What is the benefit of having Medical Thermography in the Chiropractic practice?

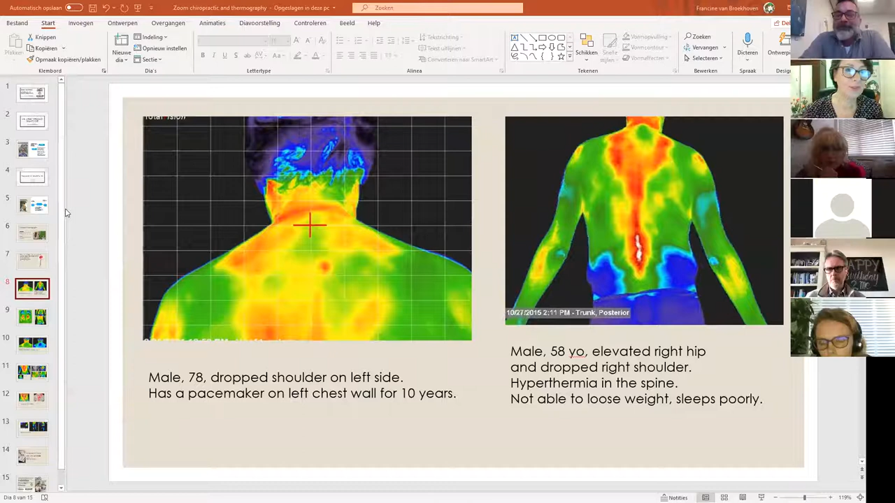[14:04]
Here's... well, I think she's already muted. Okay. Okay, I'm sorry. Yeah, she's muted. So, we will have a question coming in from Lula. In a moment. Okay, we'll wait for you, Lula. But yeah, I know that the anterior side of this male is hyperthermia on the area of the pacemaker. Oh yeah? It is, yeah. A large hyperthermia area, which is radiating down towards the chest wall, to the left breast.
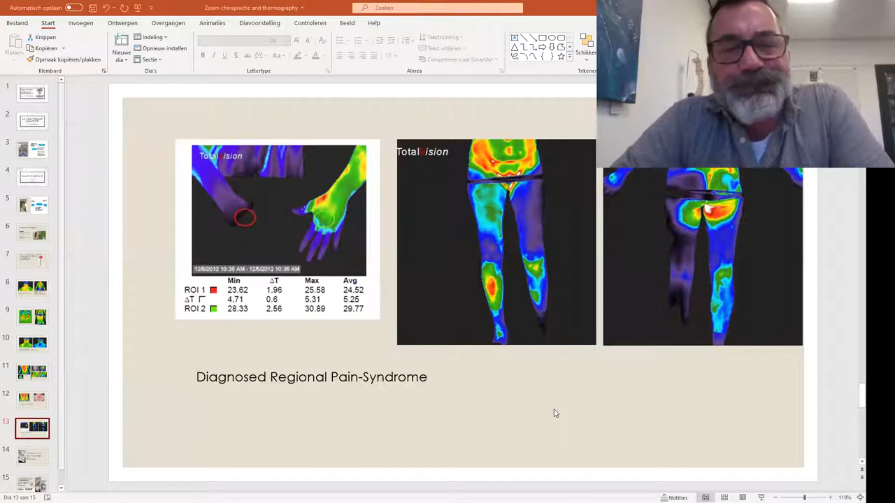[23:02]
I would mark that down as an arthrocnemius because it's too focused, mm-hmm. like a form of arthritis on the right knuckle. Okay. So. Yeah. Okay. Well, interesting images, right? They're amazing. I love them. So let's go to this one. How do you like this one? Oh, okay. Same person? No, those are different persons. Okay. But I see a lot of these images of the feet, the plantar side of the feet, where you see a lot of hypothermia in one foot, and mm-hmm.
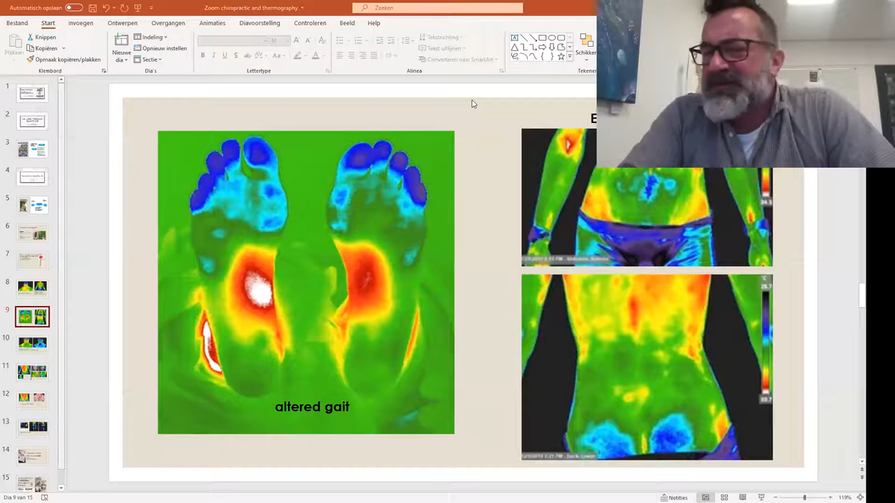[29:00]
They had to put a drainage thing in because, you know, it was draining into it. And something like that could ultimately kill her. I mean, more dental injuries are terrible with the abscess that they create. So thermography is just amazing. Okay, someone's asking scoliosis. Okay, let's go to an image with scoliosis.
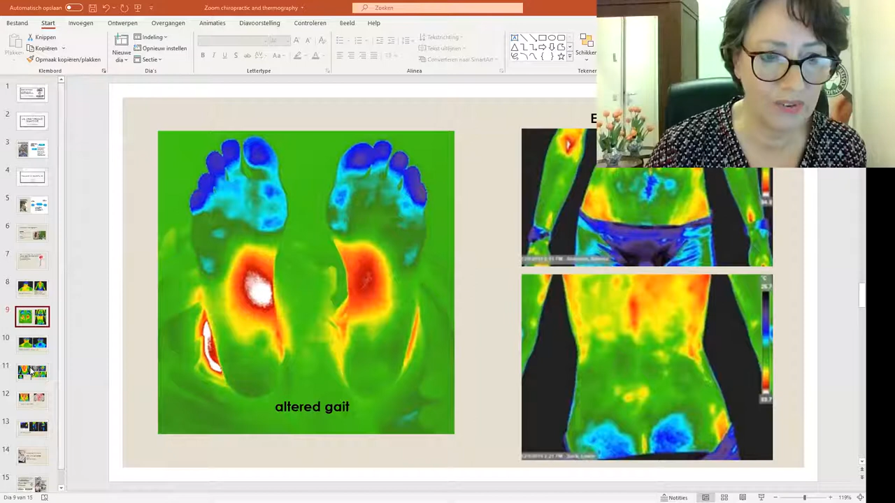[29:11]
I think we have one here. It's not very clear. On the left side, there are two images of a back with a scoliosis.
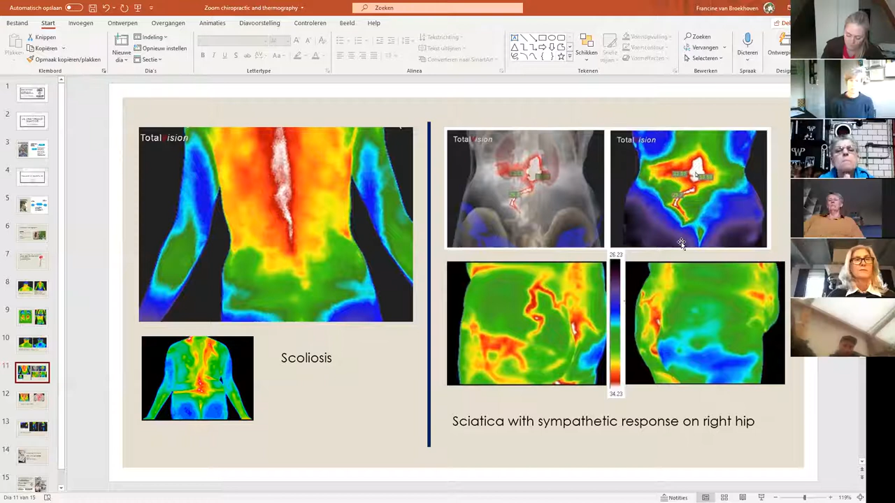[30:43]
Mm-hmm. Now the guy, I would take that as a man on the bottom. Is that a female? I can't. I think it's a female.
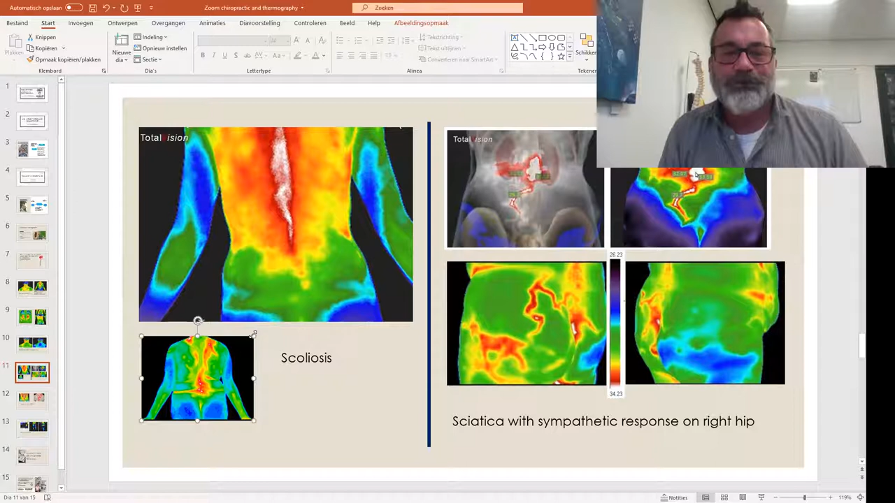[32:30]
and then you see that flame sign coming down on the right side into the rhomboid, so the scapula is also being affected. So that one is a pretty severe one. It is, yeah, that one. Oh. Let me see. Yeah, it is. Oh, I thought I could move it up, but I can't. But okay, that's okay. You can still see it, but oh, that rotation there, and then the flame side to the left. So mm-hmm. when scoliosis has been there for so long, you're going to have bulging discs. You're going to have herniated discs because it's, you know, it's the spine just rotates and turns, and the rhomboid there is trying to it's pulling the muscles over to the right.
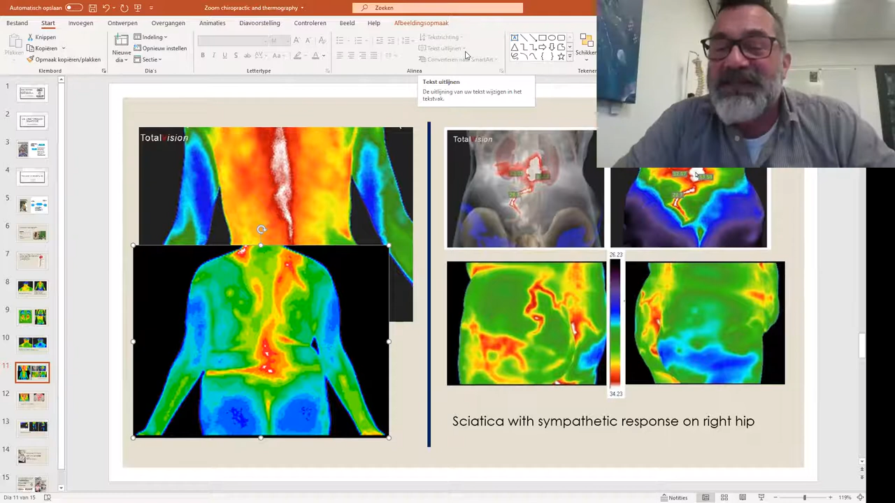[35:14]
I can almost guarantee you this person is so used to the pain on the right that they probably were more complaining about this spot on the left. Mm-hmm. So yeah, it's the unaffected side that's doing all the work. Yeah. Okay. Well, we learn a lot here. Let me see, what else do we have? We have this gentleman. It was the same gentleman as the one with the
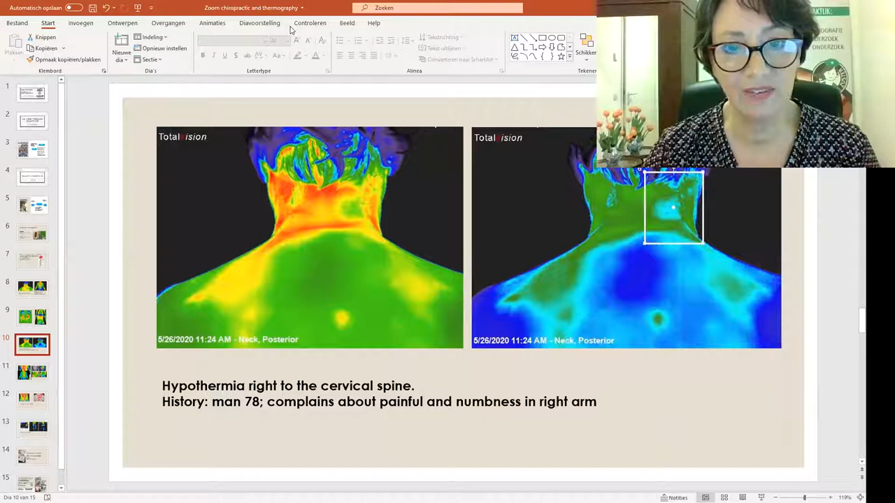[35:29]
first picture. Yeah, of the first picture, yeah. Yeah, yeah, yeah. Is this at a different date, the 78-year-old man? Yes. Is this later? No, this was, I think this was before. So let me go back, see what this, so this was later. Okay. And this was this is later, this was earlier. Okay, yeah. So there you see that's
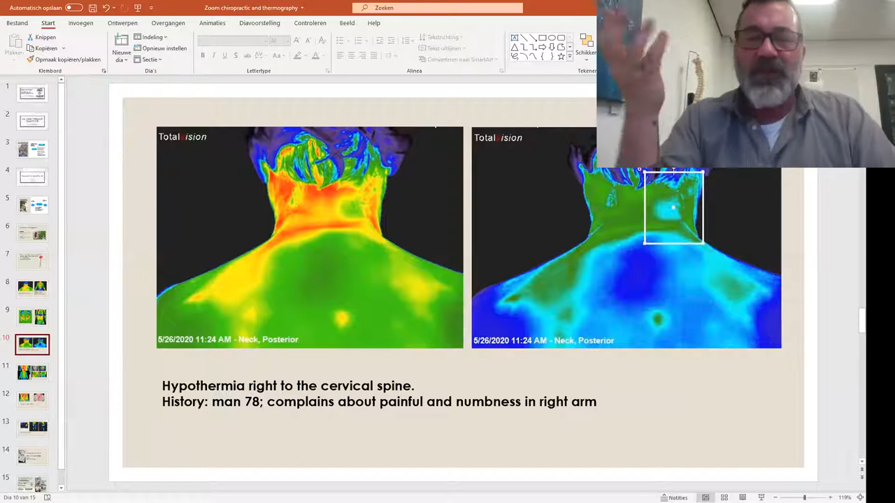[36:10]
between C3 and C5, so he has numbness and tingling on the right side, again being a chronic area there with been compressed for so long, but he still has the numbness and tingling down the right arm. Mm-hmm. Yeah. So let's bring C5, in this with
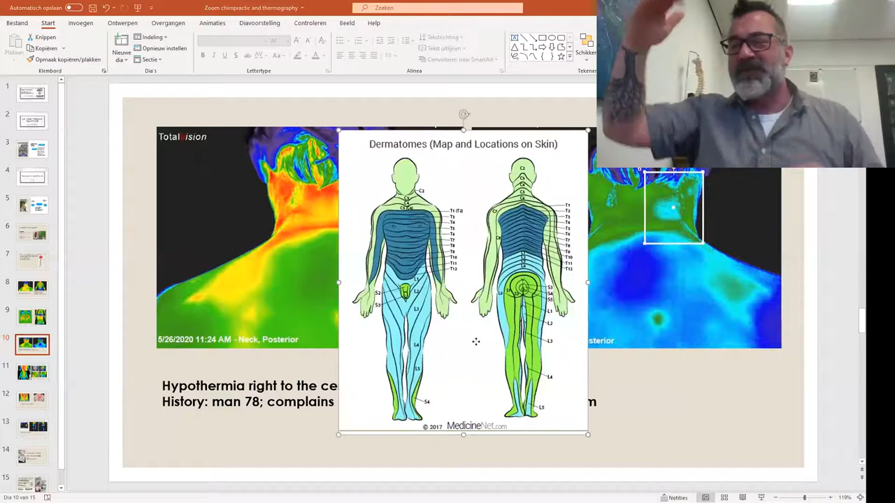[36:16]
C3 and C5, you're gonna notice it, you know, in the neck and in the trap,
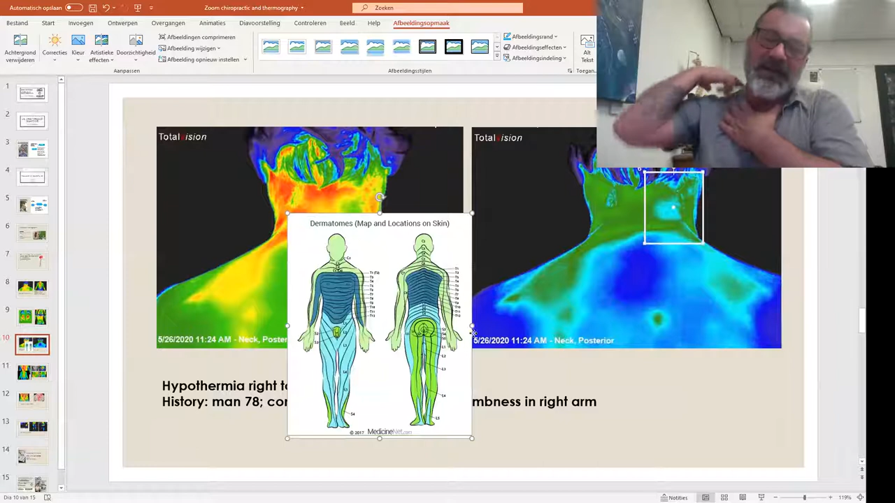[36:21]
but then also in the delt region and also coming down, not as much into the fingers, but mostly into the delt region. Now, if it's down at C6, what it could be, he would feel the numbness and tingling in the first two fingers, mm-hmm. which again, it's just, it's the dermatomes that tell you that.
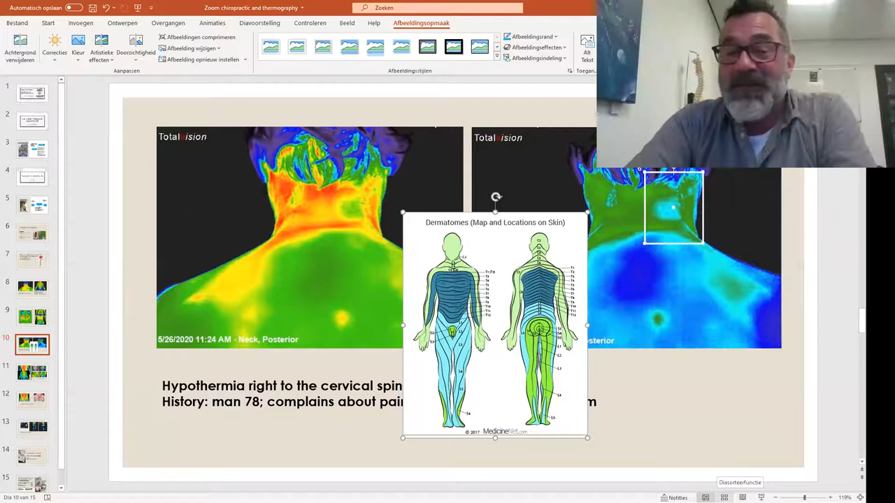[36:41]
Yes, yeah. Can you see the dermatomes now? I brought it in. Yeah, I can see them, yeah.
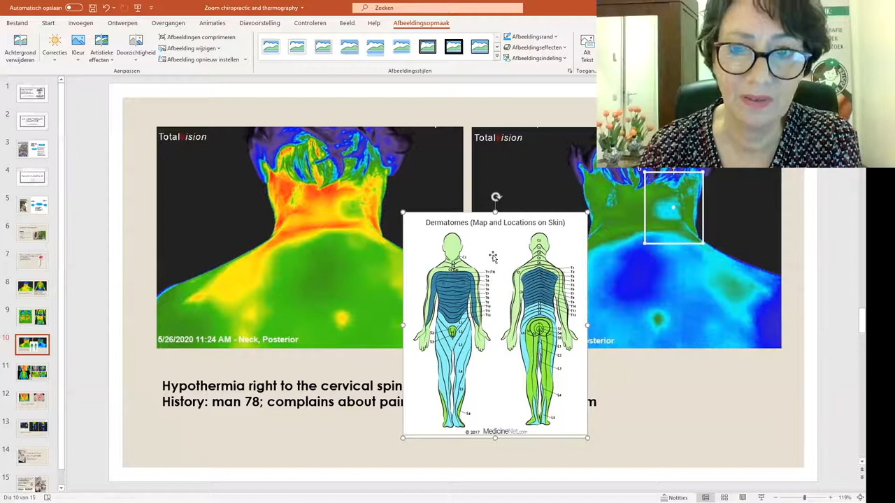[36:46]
Yeah, you can see it, okay. Yeah, you can see the thumb. We call it the... We call the C6 dermatome the six shooter because it looks like a gun when you hold it up.